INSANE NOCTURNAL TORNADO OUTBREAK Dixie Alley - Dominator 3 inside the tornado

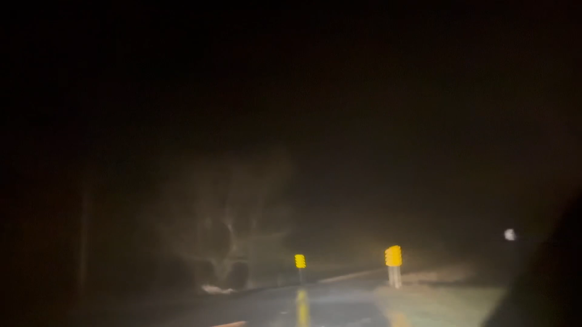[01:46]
This is the east option. Big time tornado, folks! Tree down! Yeah, tree down! Yep. Damn it!